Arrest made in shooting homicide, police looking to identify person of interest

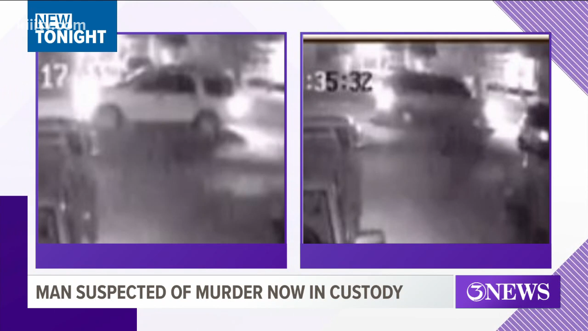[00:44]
Again, police still need your help finding a possible witness seen leaving the area in this vehicle the night of the murder. Call police if you have any information you think could help that number 361-886-2600.